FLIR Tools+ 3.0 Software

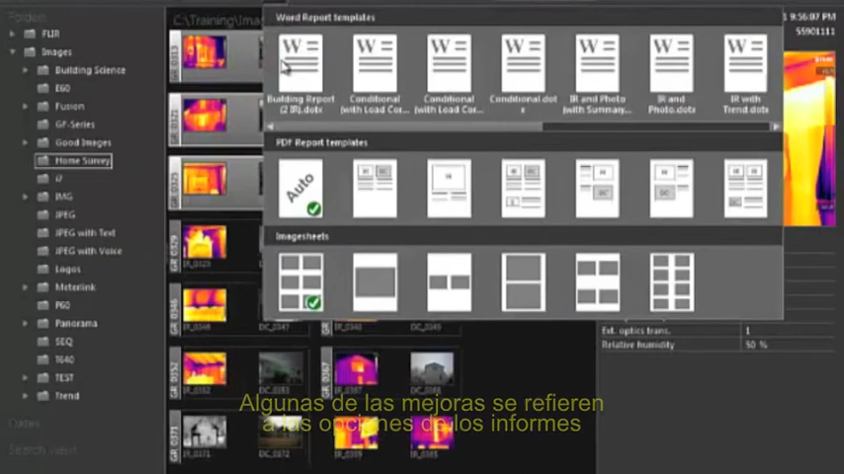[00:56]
You now have several PDF report templates to choose from.
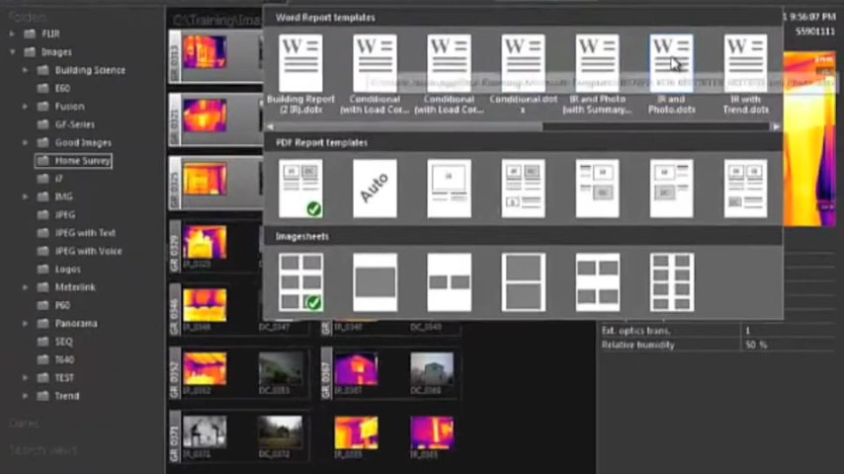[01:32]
If you click on a Word template, the selected images will be sent to Word and a new report will be made as an editable Word document.
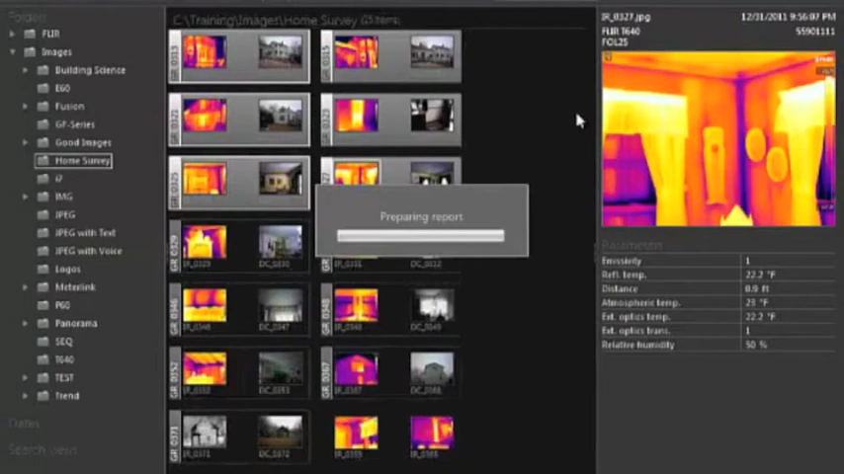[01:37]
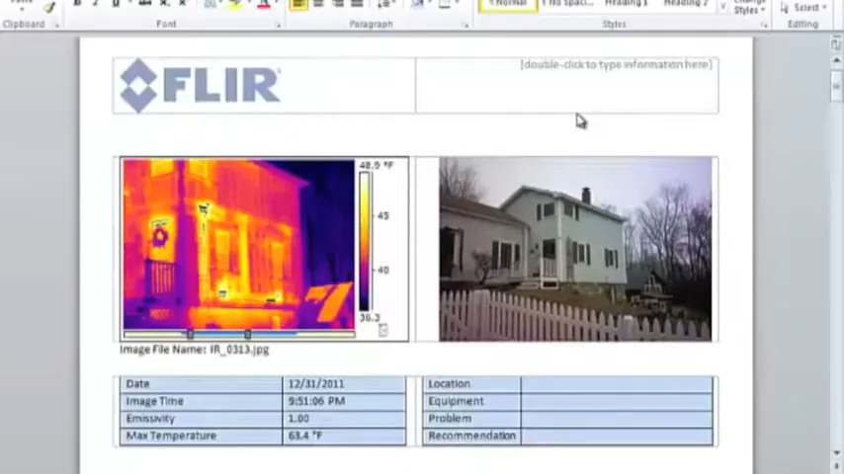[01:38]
On screen: scale top 48.9°F
Flir Tools installs as a Word add-in.
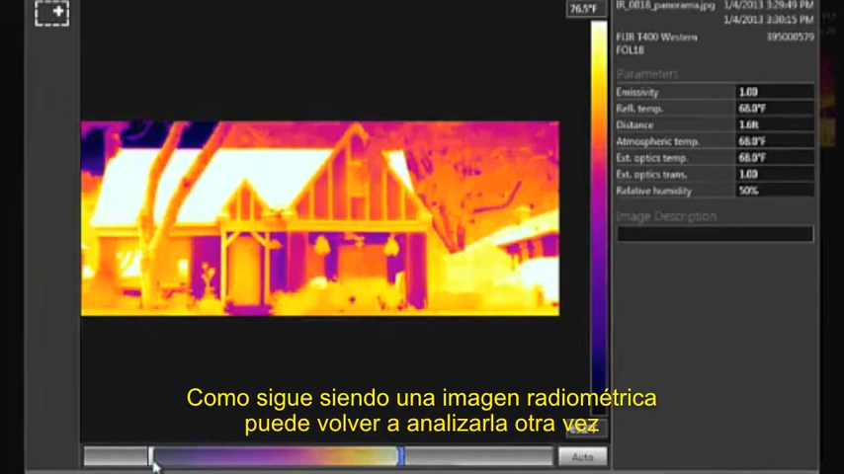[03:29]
On screen: scale top 76.5°F
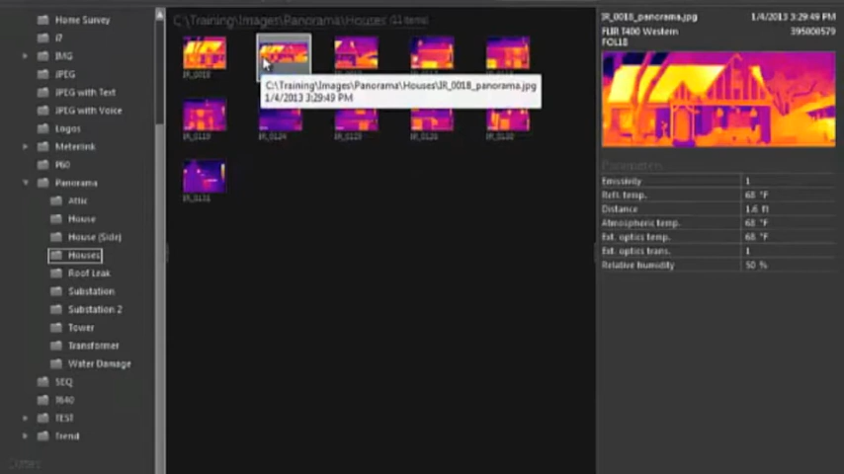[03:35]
You can also include the image in a PDF report or a Word report.
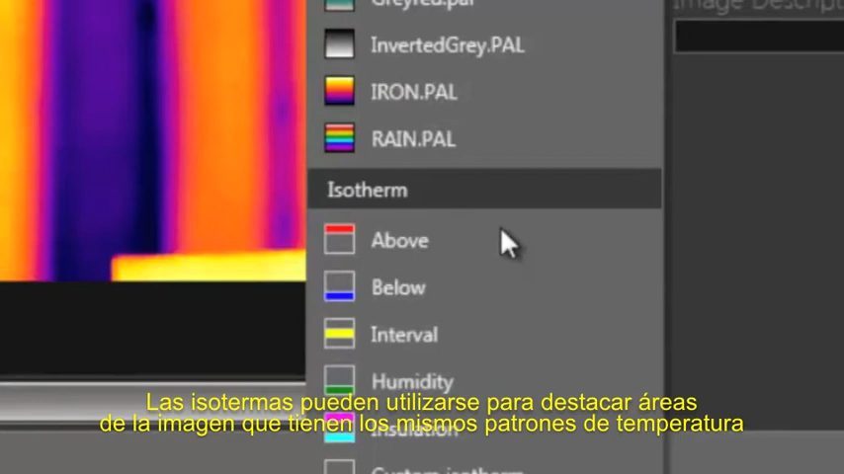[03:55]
Flare tools allows you to add three types of isotherms, above, below, and interval.
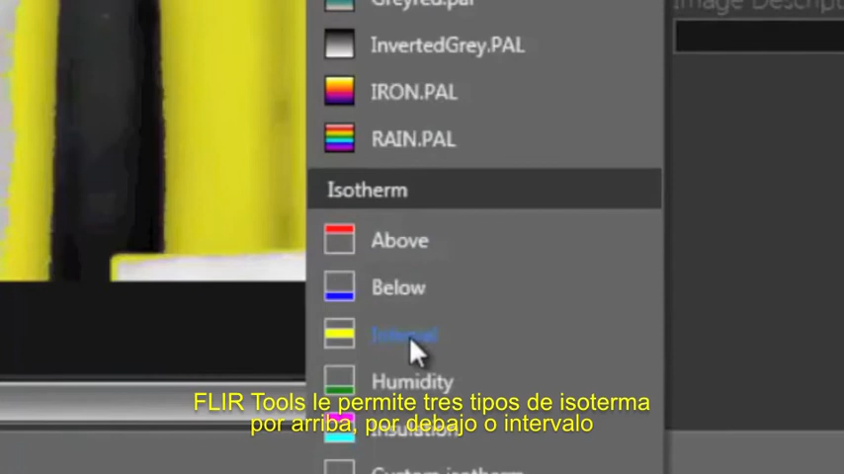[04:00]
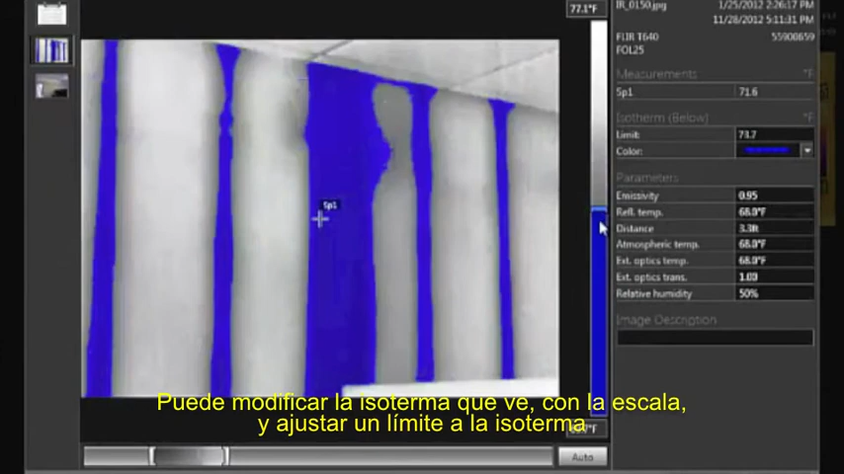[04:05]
On screen: scale top 77.1°F
The isotherm's position in the scale can be adjusted, and you can type a specific isotherm limit.
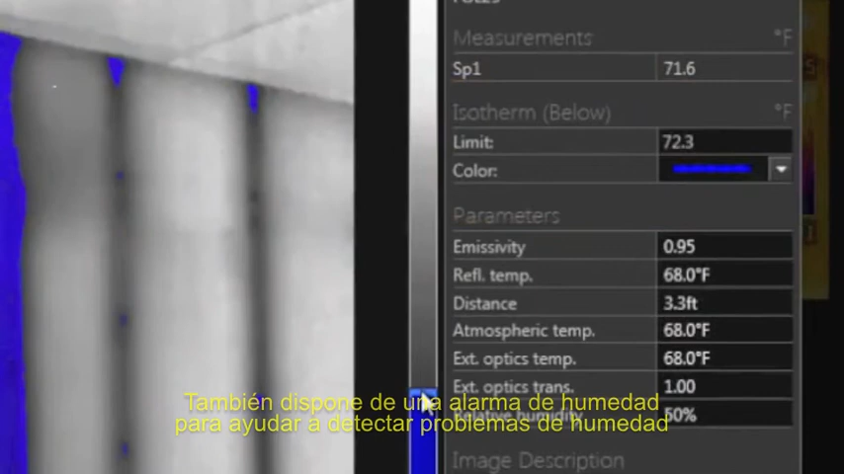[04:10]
There is also a humidity alarm to help detect moisture problems,
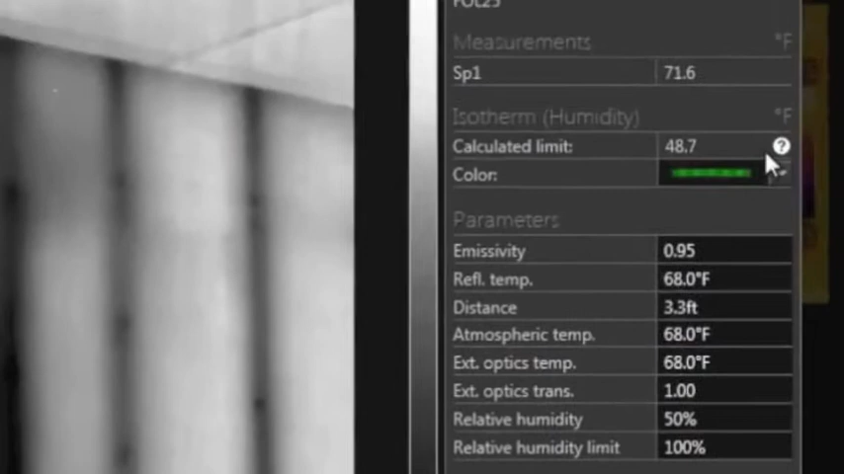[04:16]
On screen: spot 71.6°F
and a similar alarm
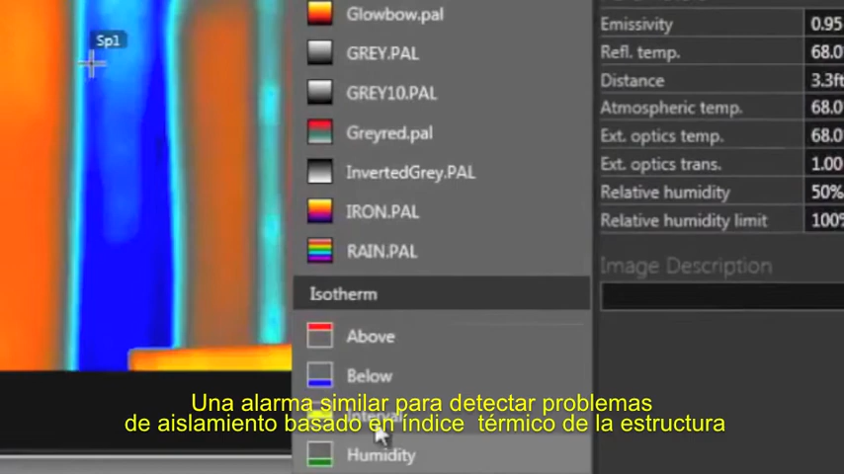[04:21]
to help find insulation problems based on the structure's thermal index.